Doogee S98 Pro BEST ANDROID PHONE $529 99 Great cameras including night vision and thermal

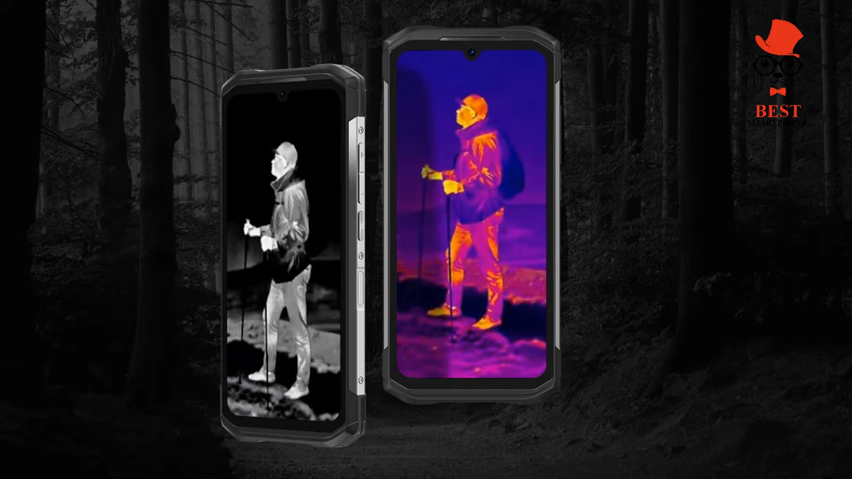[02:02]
displays the 6.3 inch panel on the s98 pro is much better than you'd find on